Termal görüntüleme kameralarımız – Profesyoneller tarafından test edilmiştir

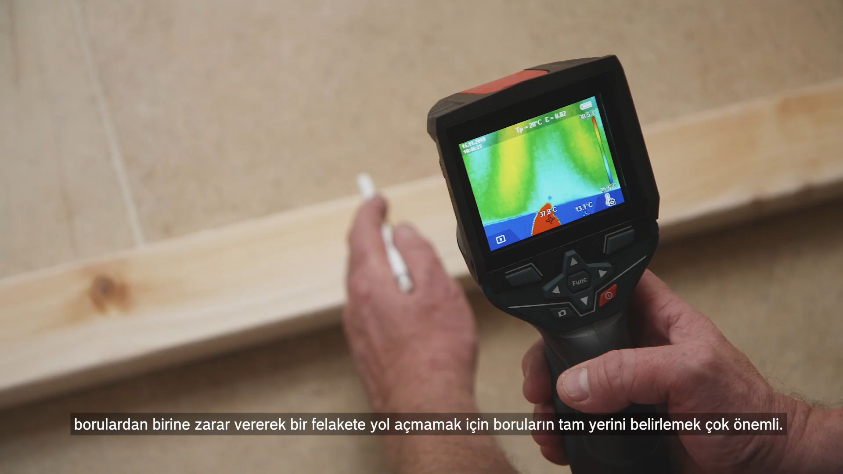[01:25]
to avoid the disaster of going through one of those pipes.